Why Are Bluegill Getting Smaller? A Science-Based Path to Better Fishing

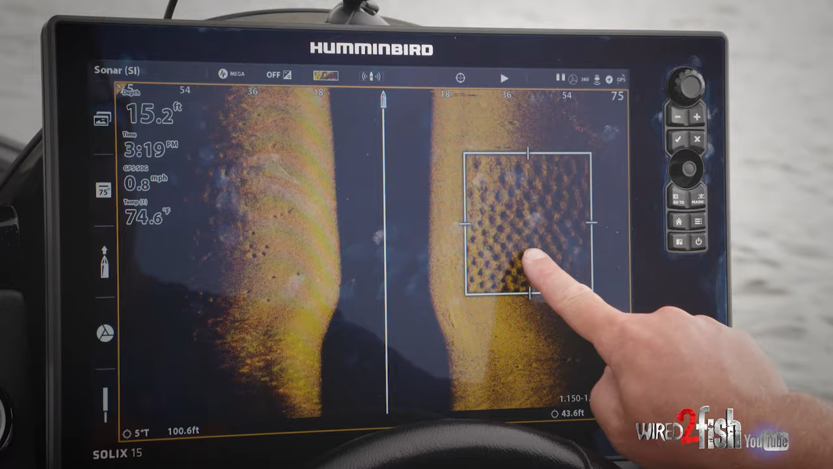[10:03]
On screen: depth 15.2 ft, water 74.6°F, speed 0.8 mph
bluegills are colonial nesters so you might have anywhere from a
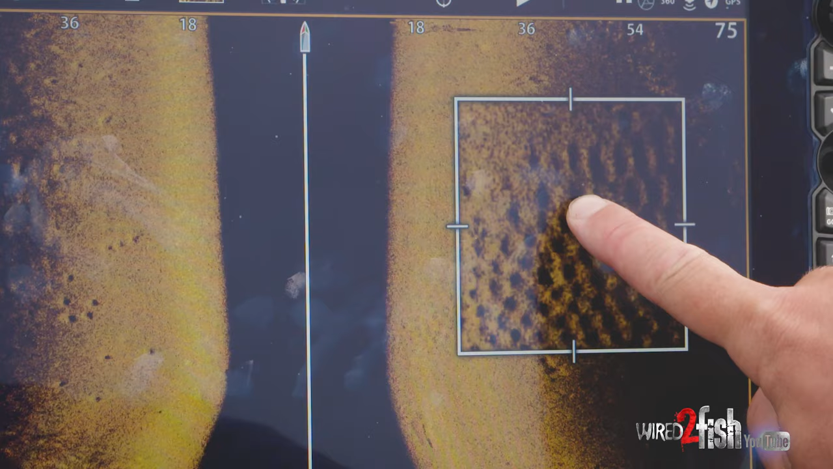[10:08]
dozen fish up to several dozen fish that'll build nests side
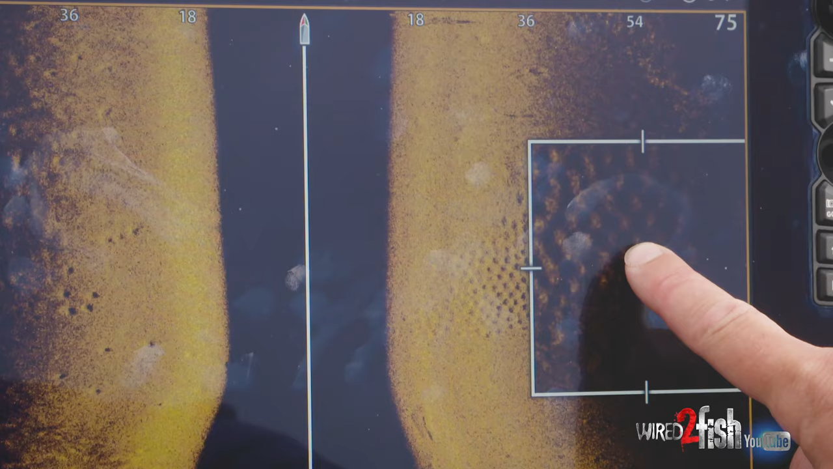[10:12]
by side in a very small area and they're looking for some very specific bottom types to build these nests what they